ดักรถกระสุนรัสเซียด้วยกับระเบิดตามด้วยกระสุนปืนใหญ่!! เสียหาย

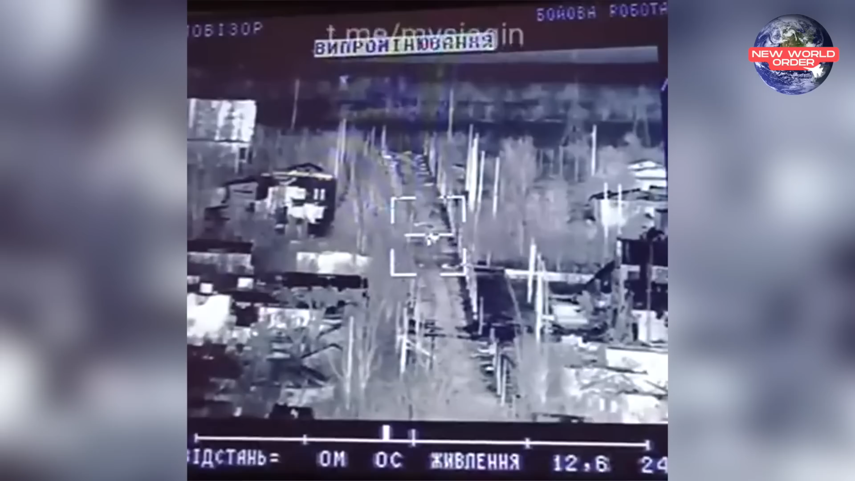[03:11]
นันนะครับ มมันก็ได้เกิดมีการระเบิดขนา
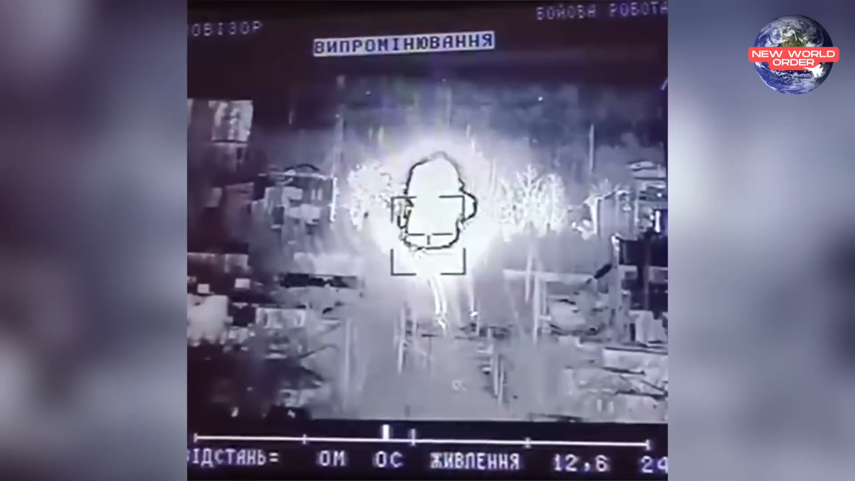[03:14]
ดใหญ่เกิดขึ้นครับแน่นอนครับว่ายเจ้าหัวรทของเจอรวดสตุกหน้าพี่เนี่ยมันก็มีขนาดใหญ่นะครับเมื่อมัน Carwyn เมื่อมันกระทบเข้ากับรถก่อของราดเซียมันยิ่งทำให